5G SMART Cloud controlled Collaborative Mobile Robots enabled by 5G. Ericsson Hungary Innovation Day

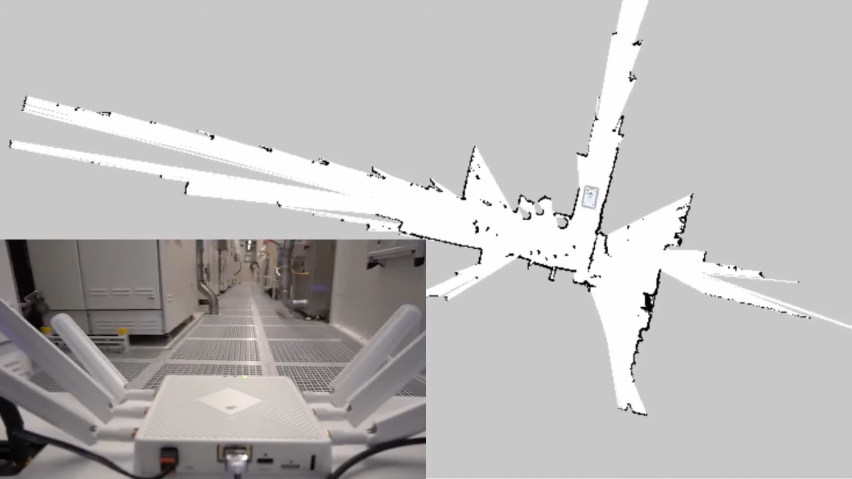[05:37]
environment and this map will be used as the basis of the common